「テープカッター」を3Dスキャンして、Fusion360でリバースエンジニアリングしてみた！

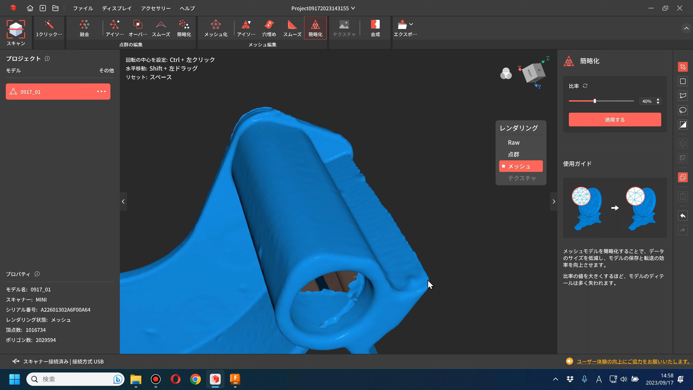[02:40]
ここに穴もですね。僕もやっぱり取れてないので、この辺もFusionのモデリング上でちょっとカバーしていきたいと思います。ここ円を抽出して押し出してカットしていけばできるので、そんな感じでちょっとやっていきたいと思います。